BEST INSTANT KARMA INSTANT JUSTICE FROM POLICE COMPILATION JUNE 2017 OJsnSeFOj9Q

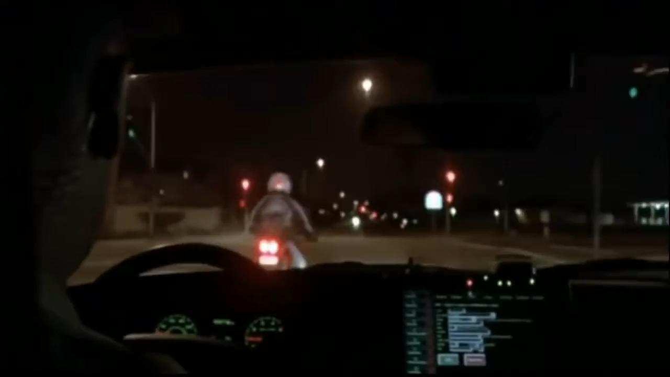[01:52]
Edward. Ida, Ocean, Nora, Aegis, Lynch. Speeds are at about 80. Traffic conditions are light.